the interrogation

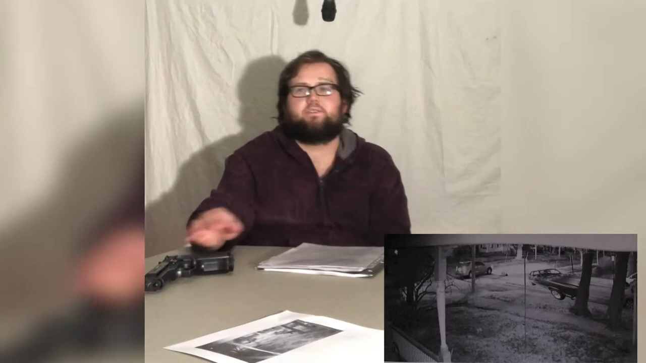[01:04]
The security camera showed a blue Plymouth duster coming down the road. A rifle pops up. Seven shots were fired in total.